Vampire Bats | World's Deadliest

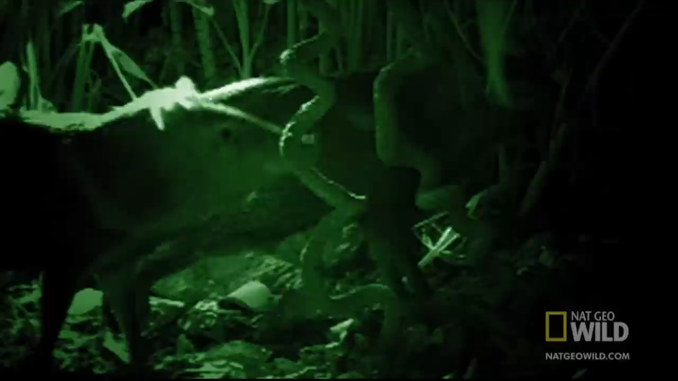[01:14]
And fast enough to find prey, like the peccary.
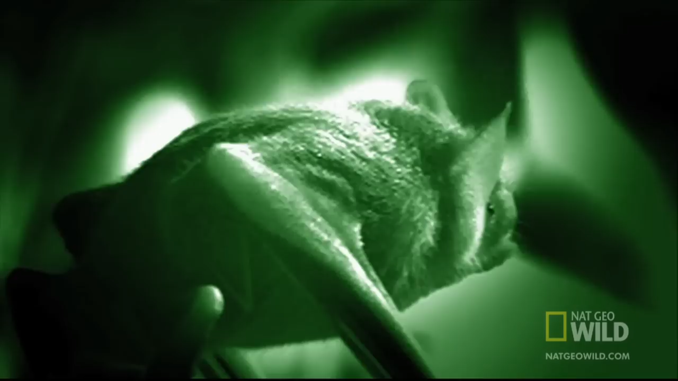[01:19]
This bat sizes up its prey, and decides to wait for the 40-pound beast to go to sleep.
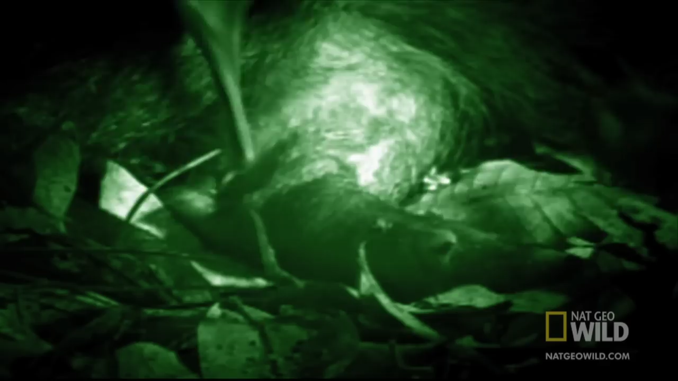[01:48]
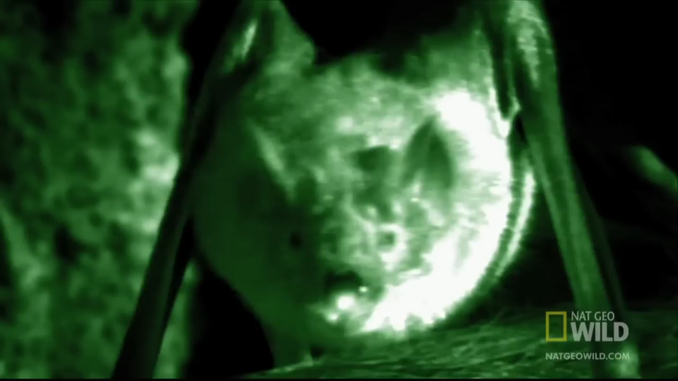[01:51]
Along with super-powered ears, these vampires have heat sensors in their noses.
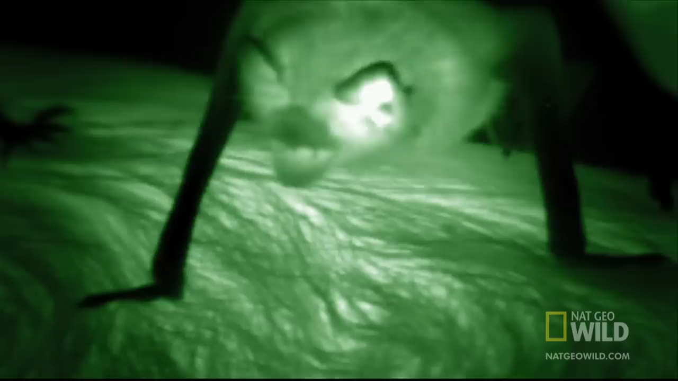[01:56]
This guides them to where warm blood flows just beneath the victim's skin.
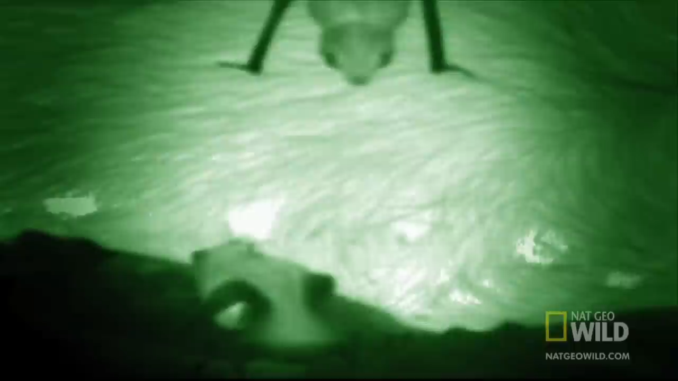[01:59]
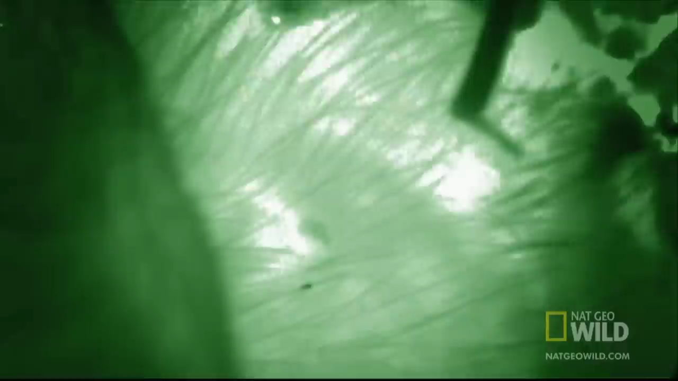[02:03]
With her scalpel-sharp teeth, she makes an incision to draw blood. They only get a taste before the peccary wakes up.